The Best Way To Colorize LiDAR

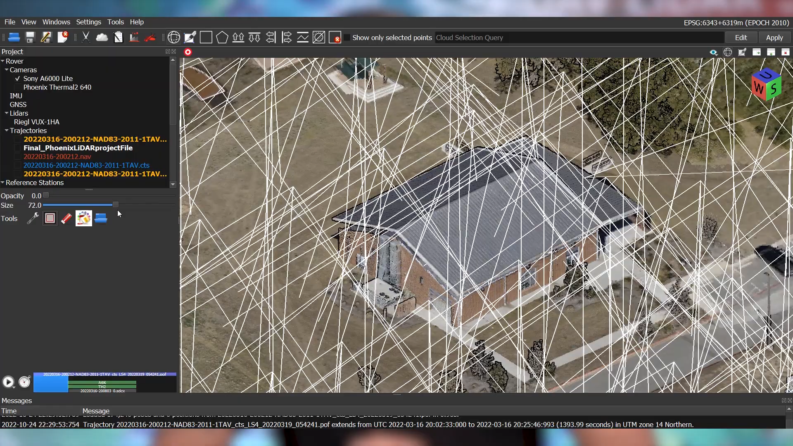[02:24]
Put simply, this technique traces a path from the eye of the camera through each pixel in the image plane to an intersecting point in the LiDAR point cloud.
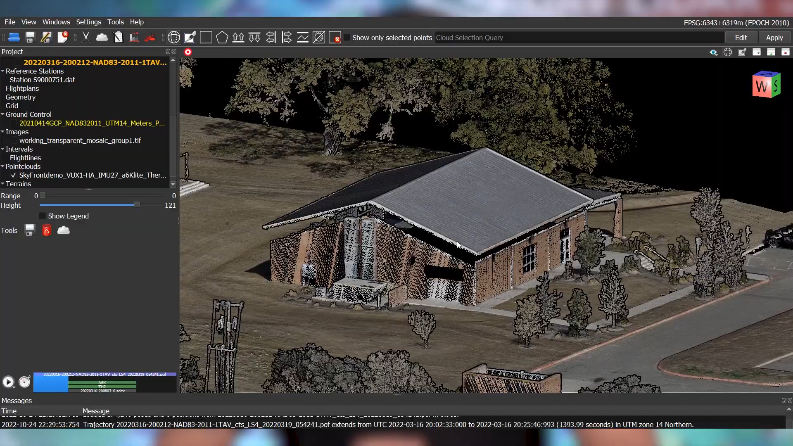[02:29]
That LiDAR point is then colorized with the color corresponding to the image pixel along that traced path. Now, let's discuss the difference in these two methods' results. As you can see here, one of the more common issues with UAV LiDAR point cloud colorization
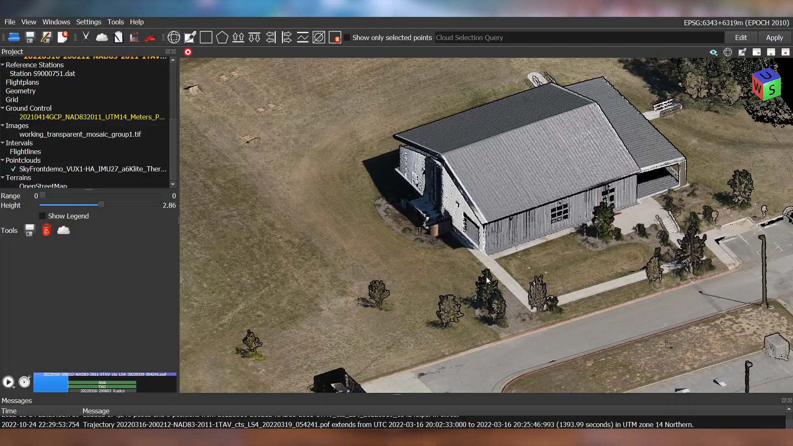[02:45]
is the miscolorization of building facades and vertical features from the draping method.
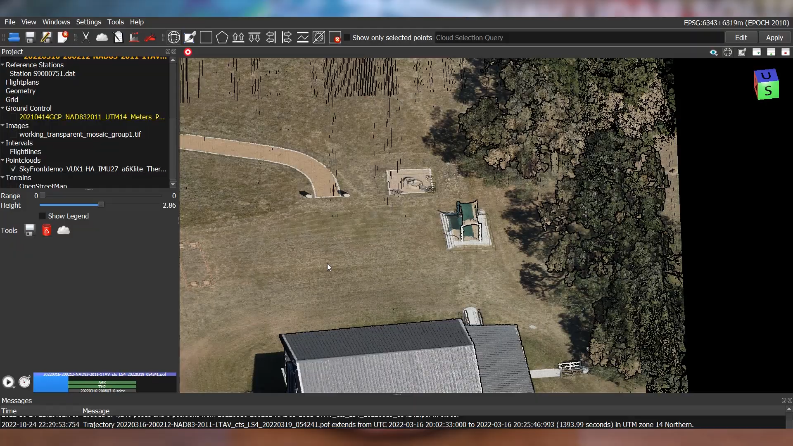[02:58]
Here you can also see miscolorization from above-ground objects like awnings and trees projected onto the ground.
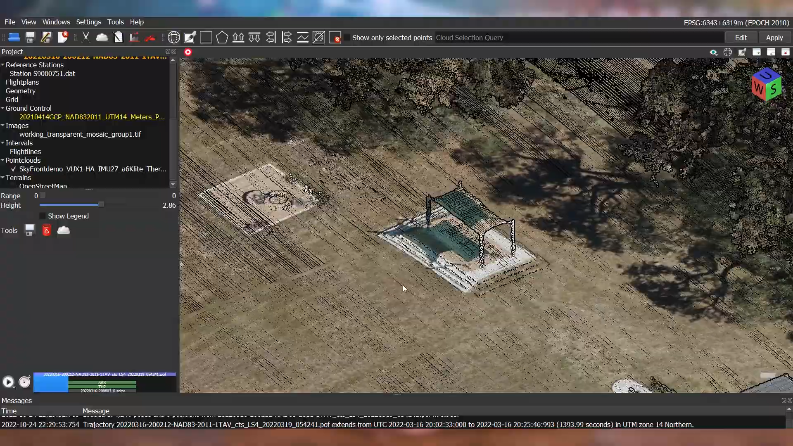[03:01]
Other objects, like this vehicle, can be colored incorrectly if the orthomosaic was collected at a different time than the LiDAR data.
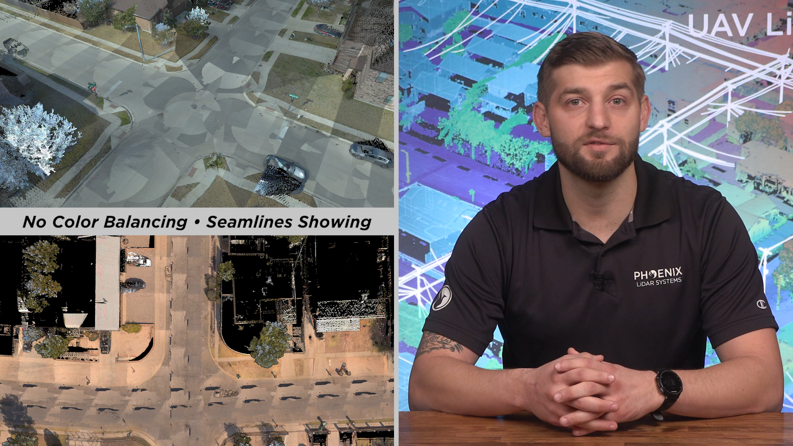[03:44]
For best results, it is important to choose a ray tracing tool that also provides proper color balancing and seam corrections,